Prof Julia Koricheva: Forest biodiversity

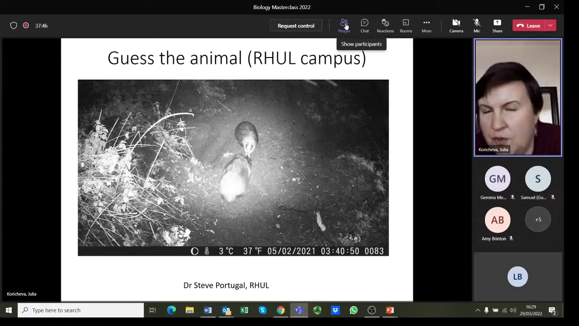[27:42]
from camera traps, starting with a few photos from camera traps installed at the Royal Holloway campus. So this one was provided by Dr. Steve Portugal from our department. Could you guess what two animals are featured here? This was taken at night, so it's in black and white. I am looking, Julia. Thank you. Yeah, I can't look at the chat at the same time.
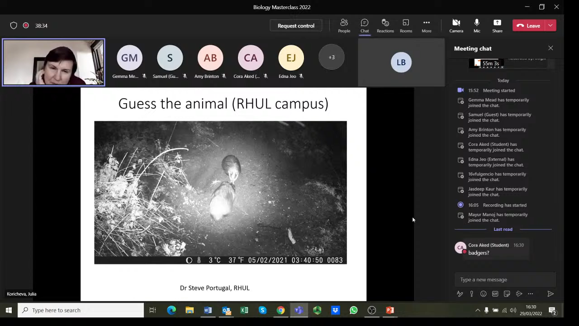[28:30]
Here is another one from our campus. This is not a badger, but somebody, this is actually on a badger set. You can see that there is a hole in the ground.